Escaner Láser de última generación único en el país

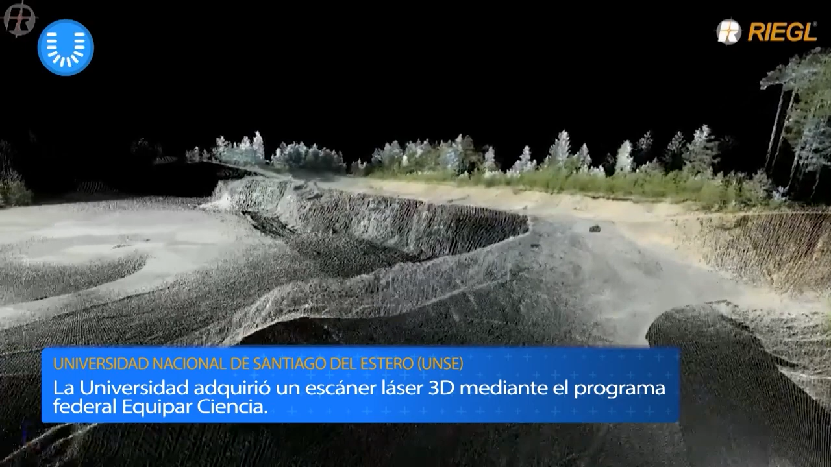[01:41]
una vuelta 360 con el escáner, y lo que veo yo después en la computadora, una vez que descargo esa nube de puntos, es lo mismo que estoy viendo yo acá.